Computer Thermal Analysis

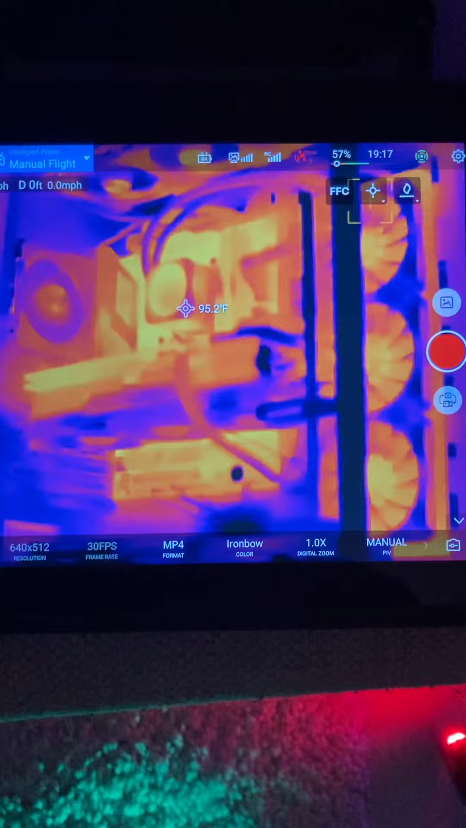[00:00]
On screen: spot 95.2°F
all right here we are performing a thermal analysis on my computer because temperatures are everything and we need to get the most amount of performance out of my computer as possible
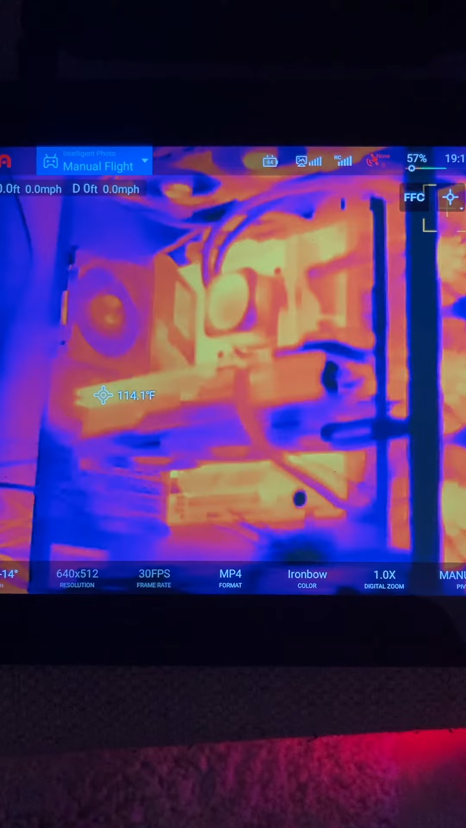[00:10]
On screen: spot 114.1°F
so as you can see here the gpu is pretty damn hot 115 degrees fahrenheit that's about what we'd expect the nvme heat sink there's
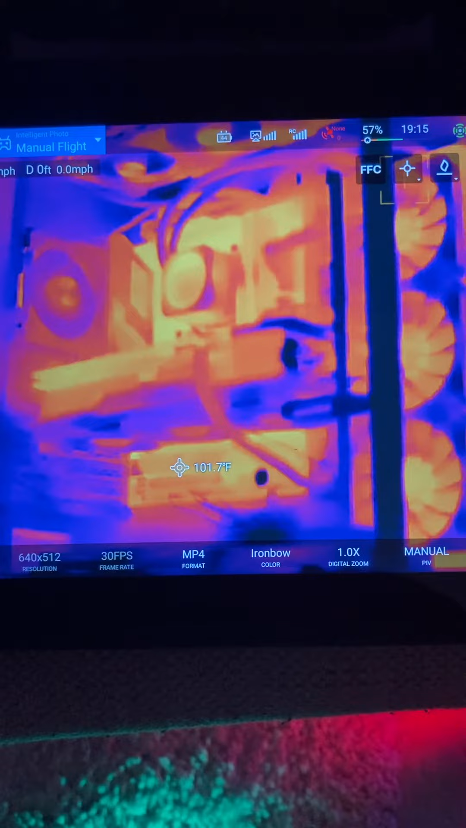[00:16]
On screen: spot 101.7°F
100 degrees the whole motherboard is cooking this is surprising though this lcd screen for the
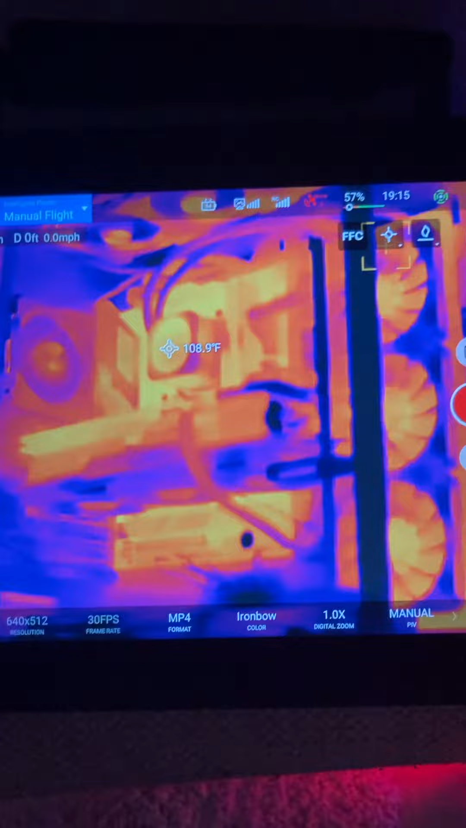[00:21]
On screen: spot 108.9°F
aio is cooking at 110 degrees fahrenheit the more i think about it that was a fucking waste